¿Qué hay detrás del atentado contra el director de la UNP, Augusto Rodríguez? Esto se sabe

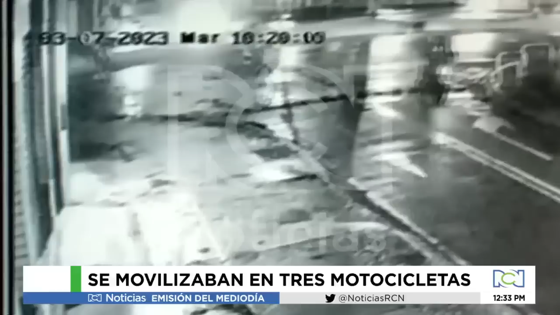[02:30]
El copiloto que disparó aborda la motocicleta y con sus cómplices huyen en contravía. Sin embargo, los disparos continuaban.